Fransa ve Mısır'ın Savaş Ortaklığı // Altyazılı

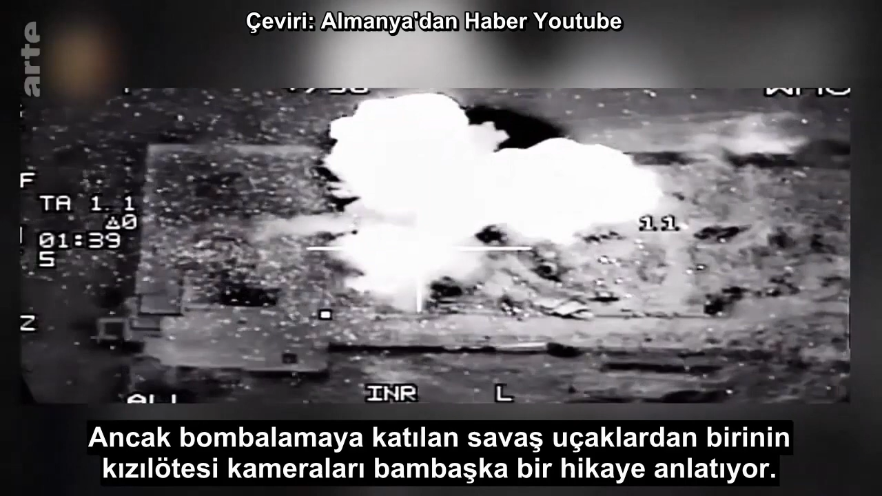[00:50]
Die Infrarot-Kameras eines der beteiligten Jets erzählen eine andere Geschichte.